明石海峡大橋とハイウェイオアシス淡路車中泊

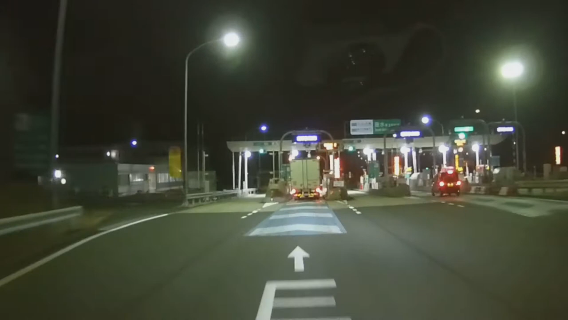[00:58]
それでは神戸淡路なると自動車道タルミアイシー